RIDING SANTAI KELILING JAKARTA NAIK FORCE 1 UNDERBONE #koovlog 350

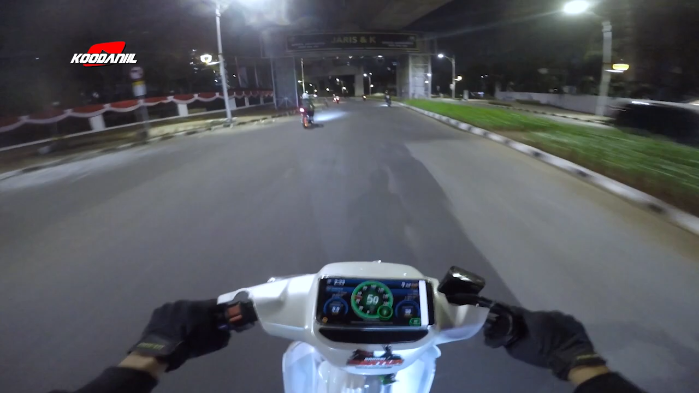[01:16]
Gila, belayarannya enak banget sumpah. Oh, pada nyetarnya di sono, Om, no? Nyetar di sono. Iya, Om. No. Dari sono ke sono. Oh, ini rame-rame, no, di pinggiran.